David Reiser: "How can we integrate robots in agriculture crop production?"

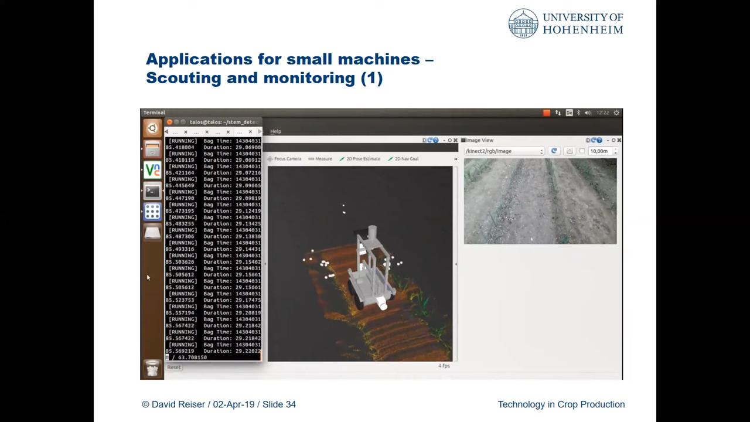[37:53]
And also we could do this over several periods over the year or like in the growth stage. So afterwards we could reassemble the data as you see here in the ROS environment. So we can just see that the robot is crossing over the field and the different data as you see here now is the assembled 2D LiDAR scanner from the tilted one.
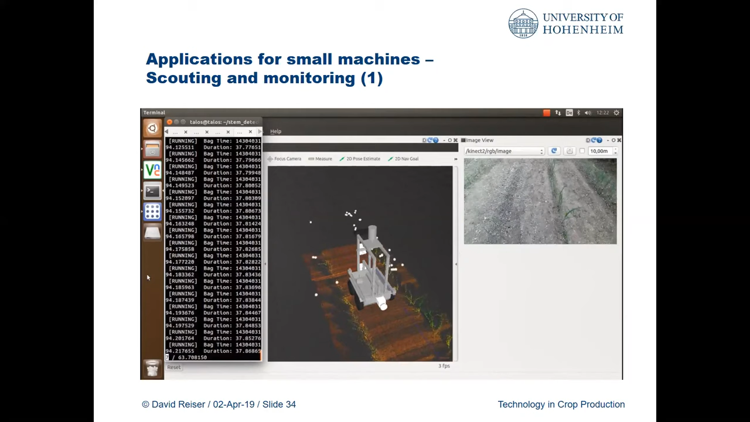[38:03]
And we can use this to create a 3D point cloud on the go with almost no need for additional software like ICP or any matching devices. So this point cloud we can afterwards analyze and use it for
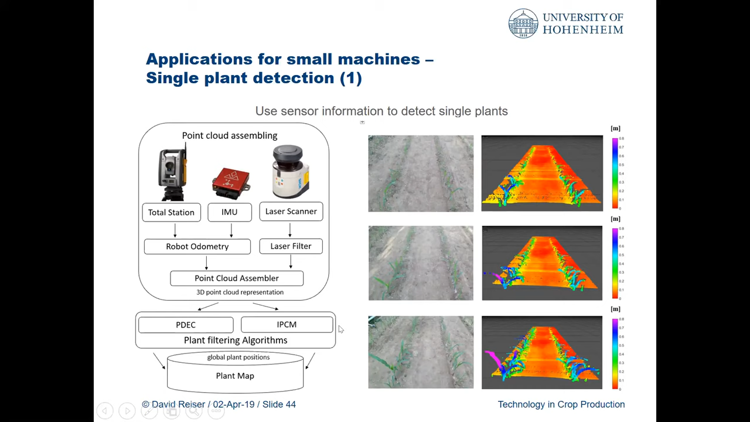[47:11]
an iterative method what is using the context a little bit into account to get a better precision of it. This is how a point cloud with a LiDAR scanner would look like in a way.
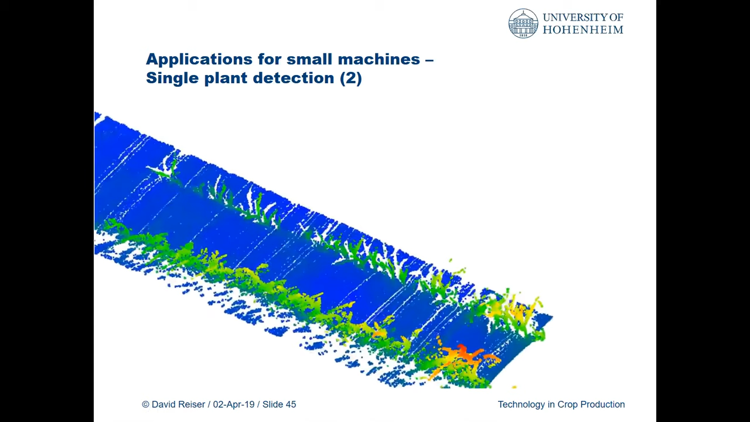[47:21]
So it is not super precise, as you see, and you have a lot of shattery noise. But it's actually the most precise what we could get out of the laser scanner. And if you think about the precision of the single beams,
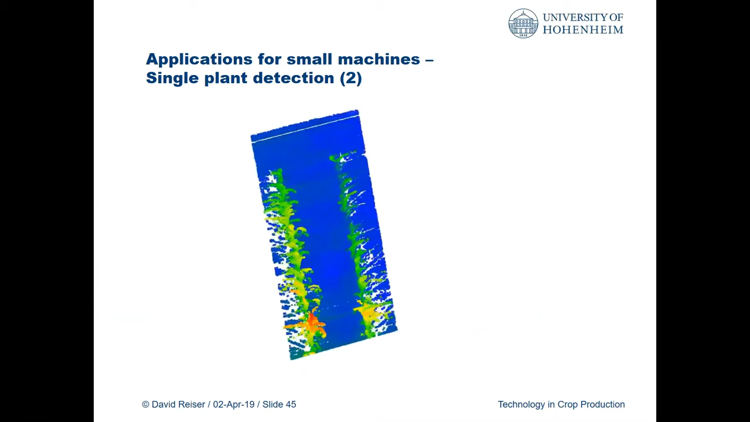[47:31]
like we have a time of flight system, and from the manufacturer we have an accuracy of roughly around 2.5 centimeters of precision, how precise we get the result. But you see also like that in touching the leaves and stuff like this,
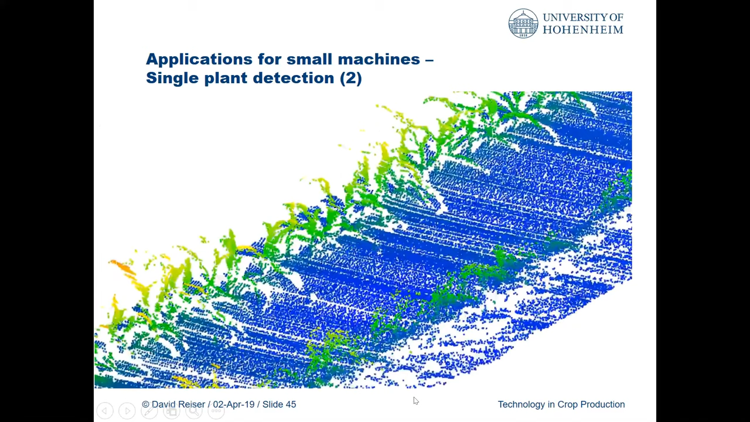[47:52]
you get shattering points, what can some parts create a lot of noise in it, what you have to filter out first, and then afterwards use this for analysis. But results were quite fine. So in this way,